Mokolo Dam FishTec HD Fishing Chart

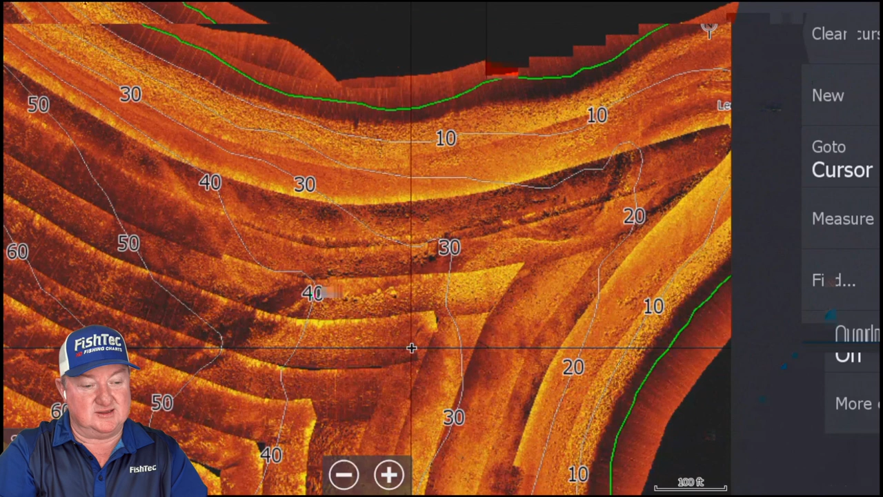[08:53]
ShadowMax is a relatively new feature that we've added on our charts now. It's a new type of a manipulation of the data to give you the maximum shadows, but not going dark in the deep. It's easy like this to make the deep dark, but then you miss stuff. Then the dam drops, drops a hell of a lot. And then the guys say, I'm at 40 feet. The dam's down by 40 feet and it's just too dark.
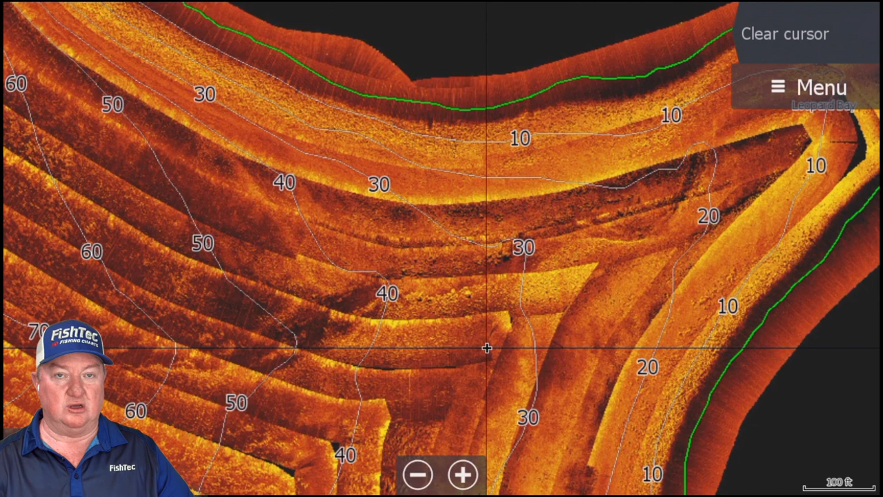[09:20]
We can't see what is down there. And that's a thing that we now use called ShadowMax. But for us to do that, we'd have to go back and redo the whole thing again. So that's a bit of a snake.
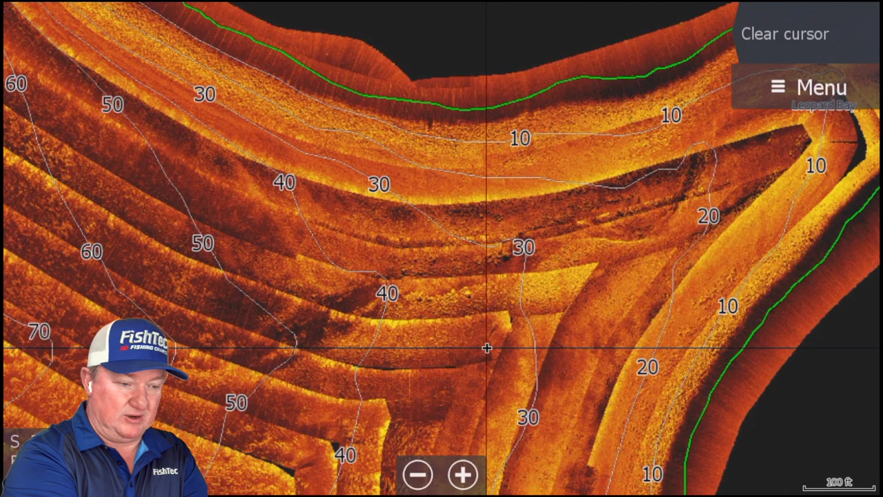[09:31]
But oh, look at this. Look at this, yeah. There's your channel running through there.
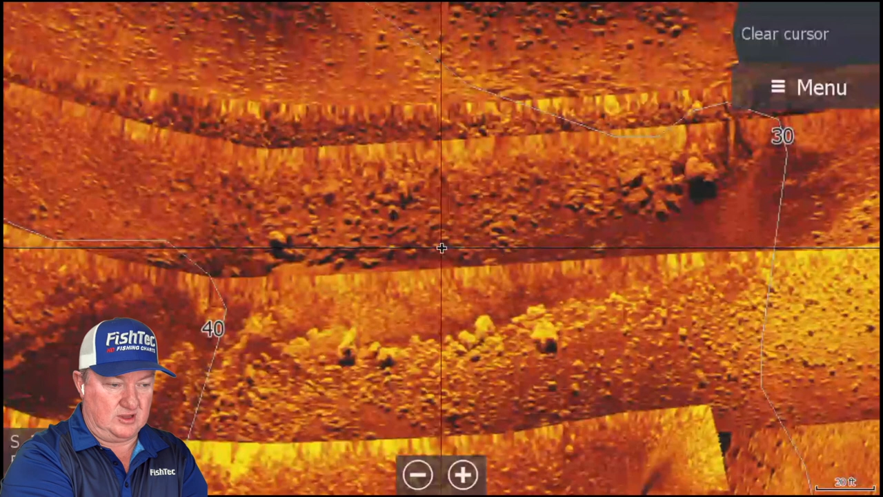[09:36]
Here's another example of something new that we have now. Can you see this fuzzy section here? That is known as your nadir region. It's the region directly beneath the boat where the side scan can't actually create shadows, it, which essentially renders it useless. This is pre-zero nadir days. All our new charts now, the way that we do it, we've got technology which we now call zero nadir,
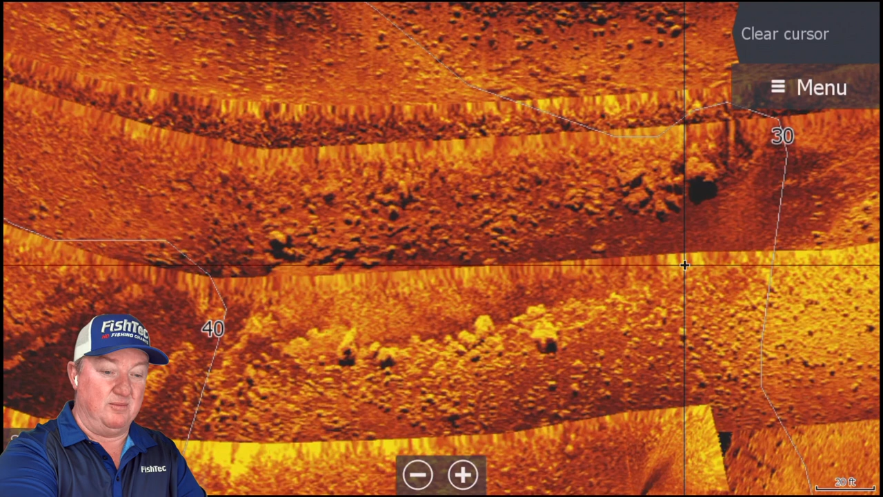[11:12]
and they really can make a difference to your fishing, big time. Let's want to have a look at what the shoreline looks like here.
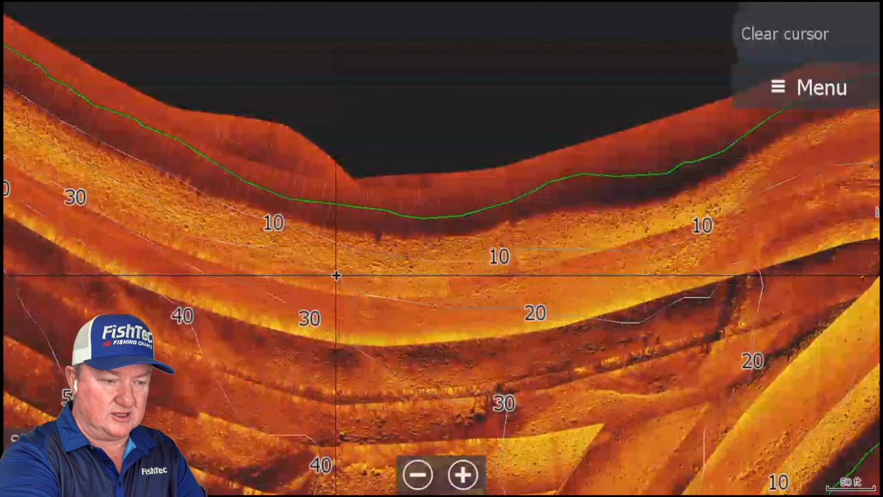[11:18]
Yeah, guys, that's a lot of rock everywhere.
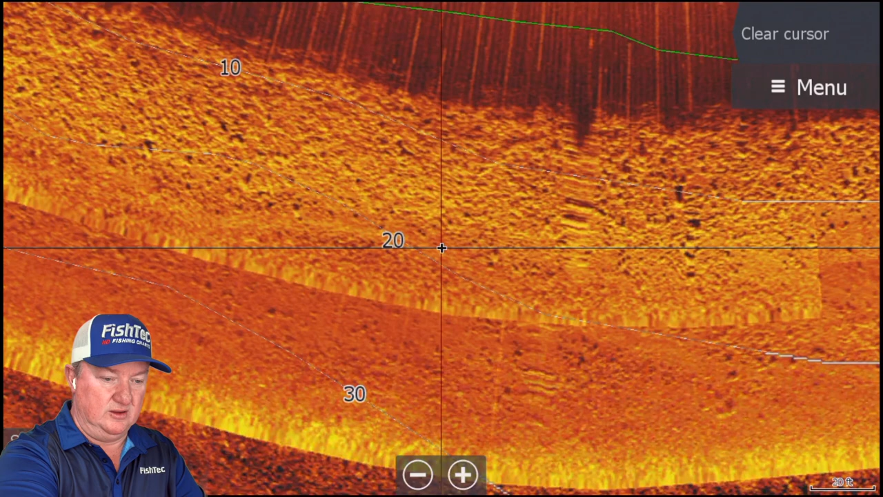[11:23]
There's just rocks everywhere.
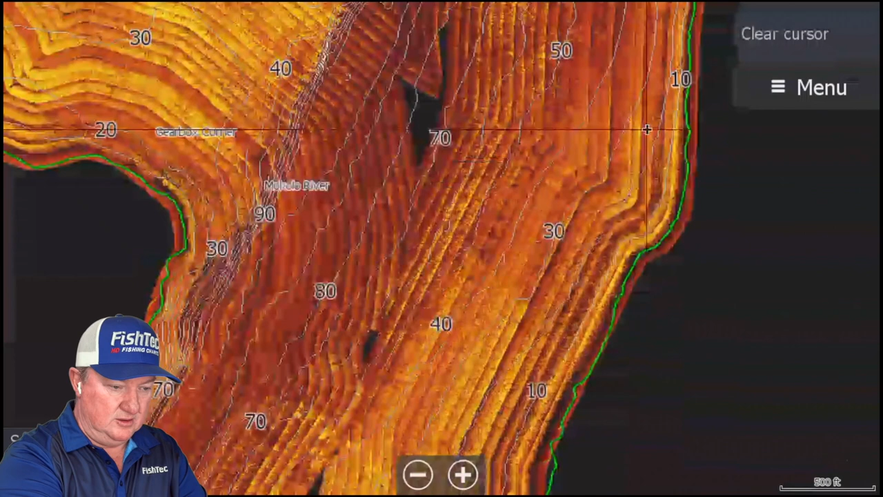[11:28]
This is a good chart. This is nicely done. Ooh, there's some nice big flats.
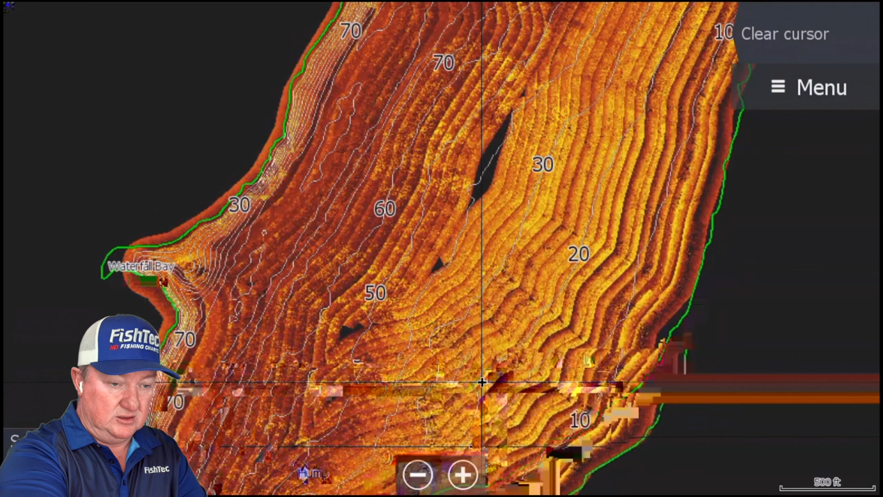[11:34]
Now, look what that looks like on there. You see that? Wow. Nice big flats there. Big hump going out there.
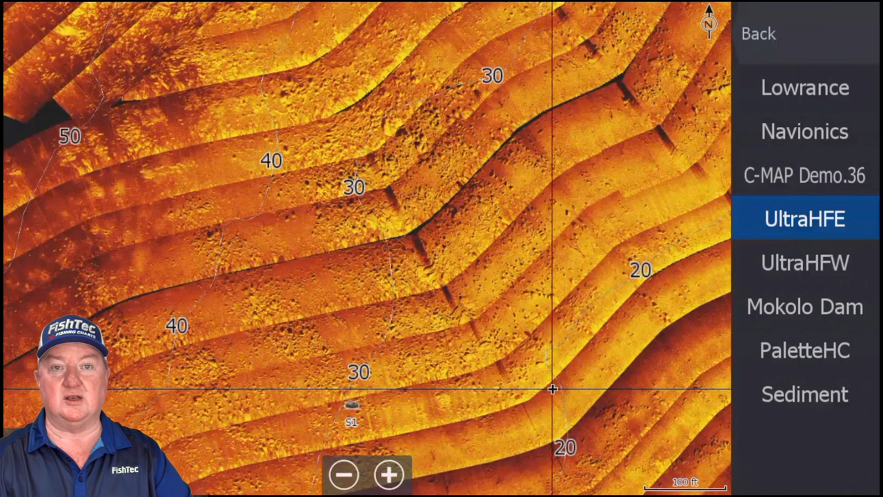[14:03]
Whoever did that sediment survey, I think he got lazy making those little rock icons. Because yo, Papi, there's a hell of a lot more rocks around there than what you showed on the sediment.